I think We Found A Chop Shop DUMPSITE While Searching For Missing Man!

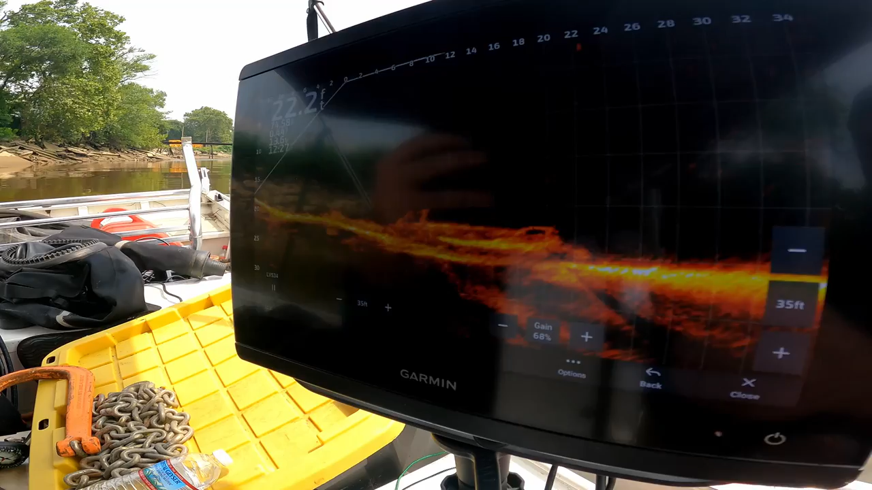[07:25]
That's a truck. Yeah. And then right down from it is a car.
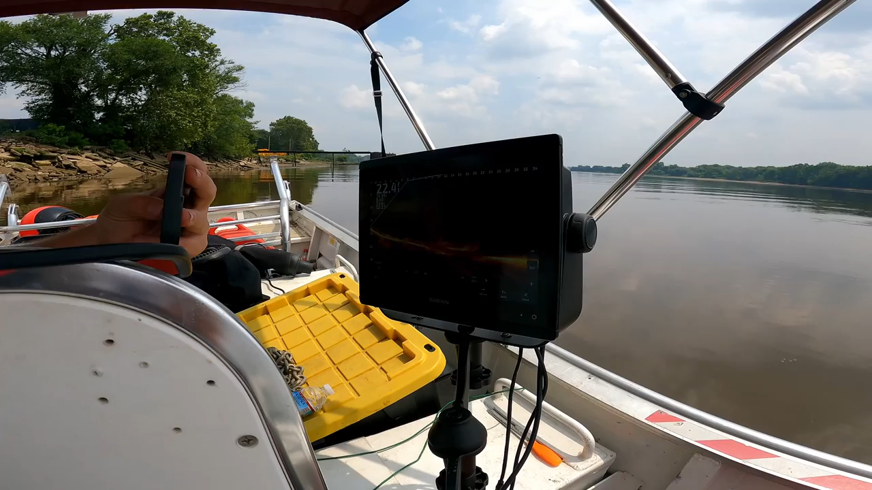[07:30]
God, I'm glad we did get that life scan.
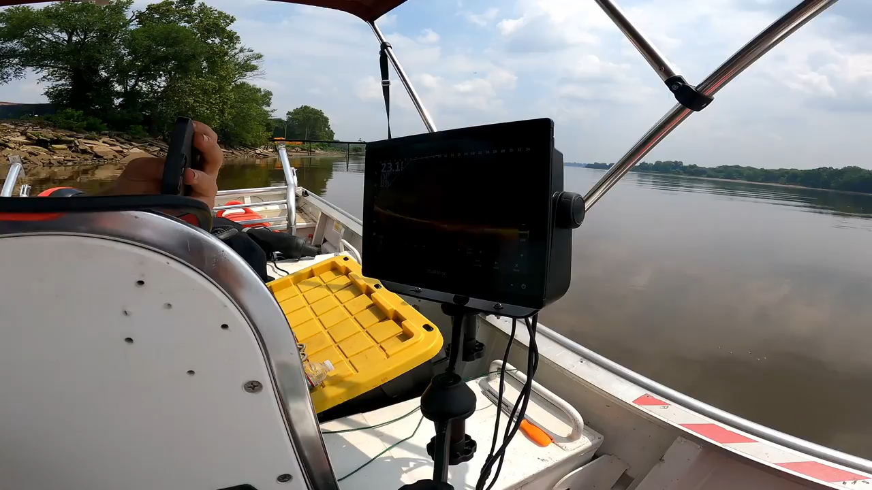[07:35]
If there's more, just maybe go up a little bit. Yeah, I mean, we could cruise and you could just, like, scan around. What's that? Dude, that looks like a hatchback. That did. That looked more like a Mini Cooper.
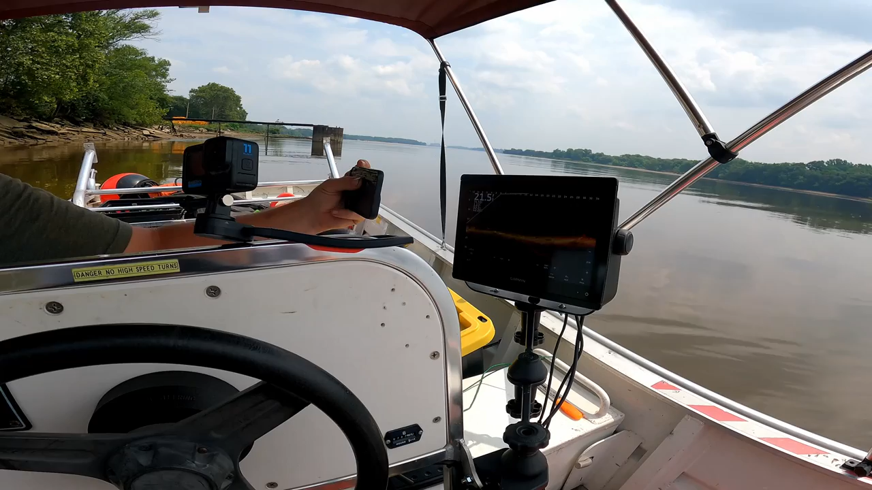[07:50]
Yeah, Mini Coopers are hatchbacks, right? Well, they're super compact. Is that the truck? That's the truck.
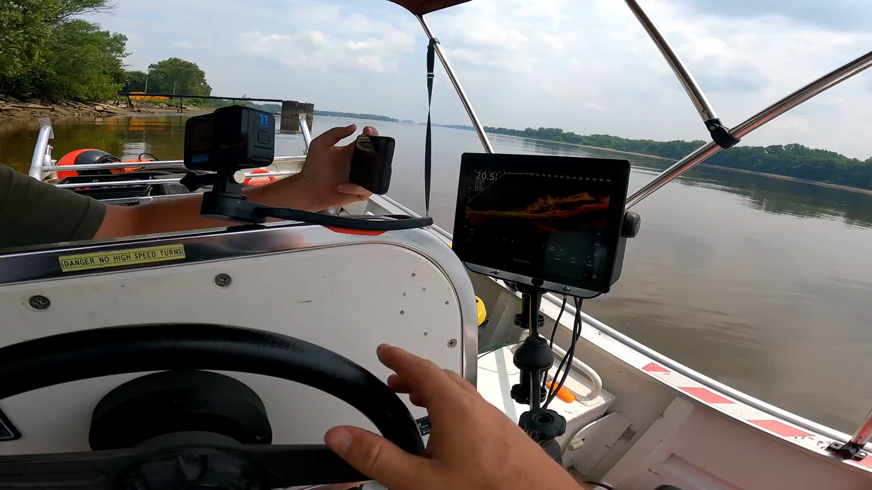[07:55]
See, he's on the hill. Wait, is that a different truck? What?
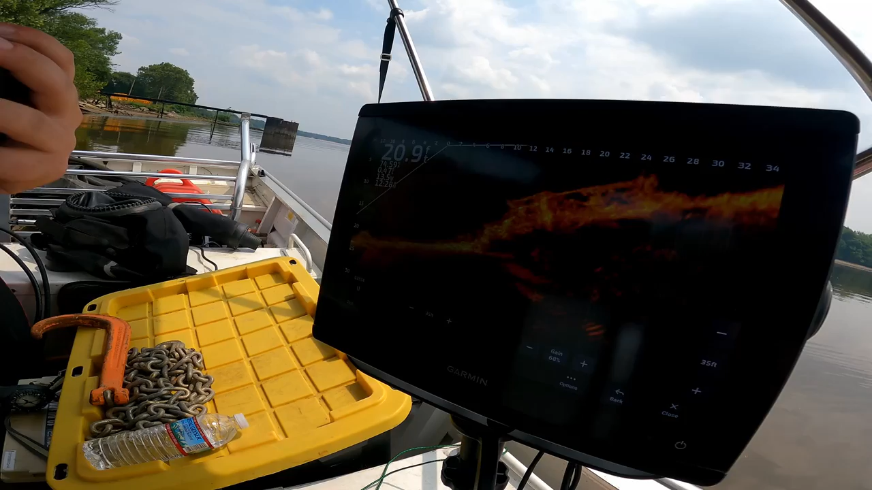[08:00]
I think it is because you're aimed that way.
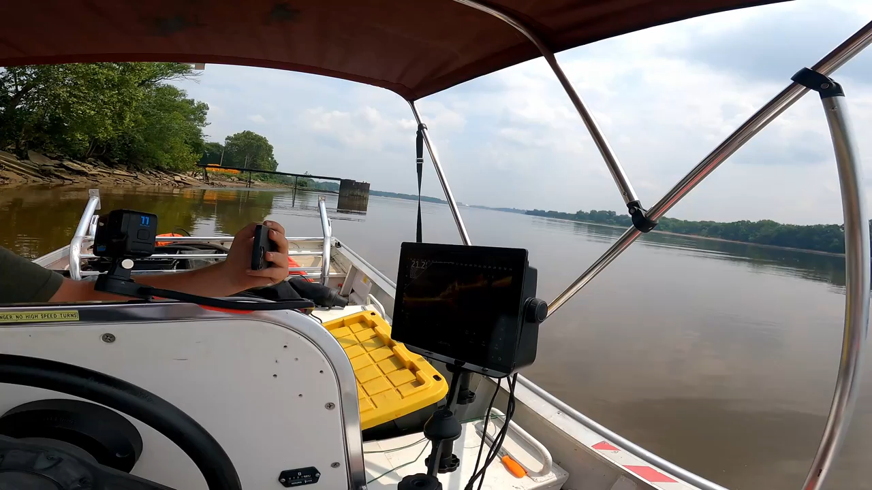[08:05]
Like, right here. You're aimed. Like, look behind you. It's, like, right there. 20 feet down. Like, it's on the angle. You've been pushing cars in here for a minute. But that one just passed. If that's a hatchback, dude, that's got to be the car. That's got to be the first one. Yeah. Because we're looking for it. Wait, that little? Wait. What is that? Oh, that's the top of the truck. No, I think that's the one we was aiming at downstream.
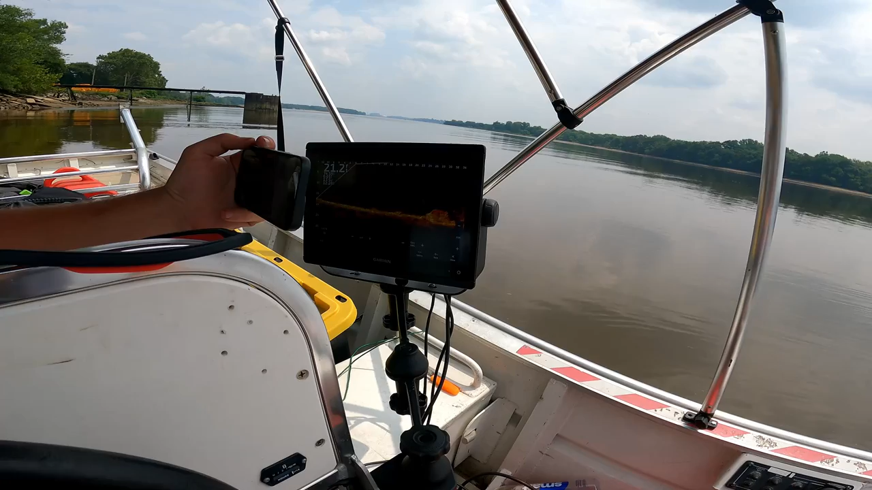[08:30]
Because you're aimed. How tiny? No, is that the truck or is that? Oh, it's a smart car. It kind of looks like a part of, like, the cab of a truck. So, that's it, right? There. So, I'm going to keep on. Wait, that's it. Wait.
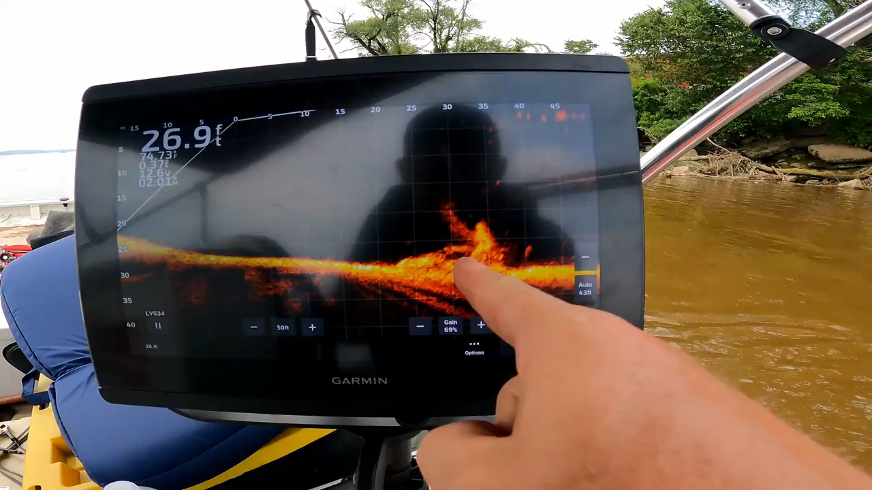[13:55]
On screen: depth 26.9 ft
He's working his way around to the back of the car right now. There's the window. This is the front of the car.
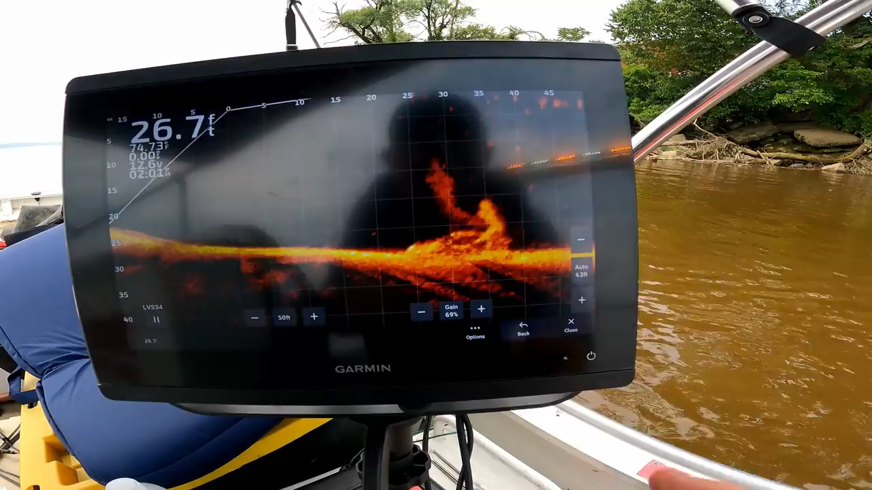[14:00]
On screen: depth 26.7 ft
We actually see him making his way around to the back. That's pretty cool. All right. There's a fan. I want the vehicle.